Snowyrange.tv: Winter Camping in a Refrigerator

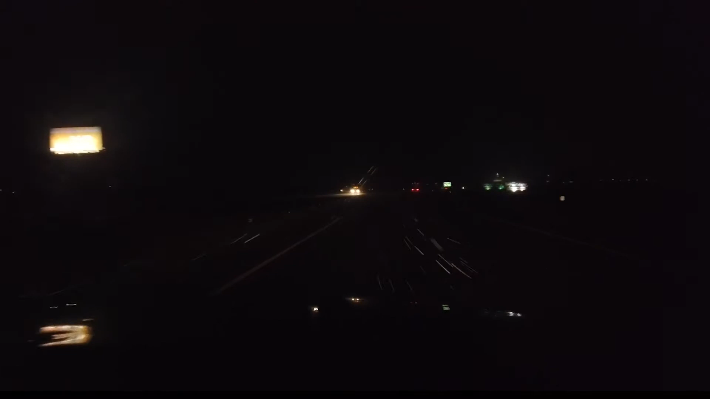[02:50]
It's already snowing on us. It's 9:36. About to pull up to the mountain. Got the fire going.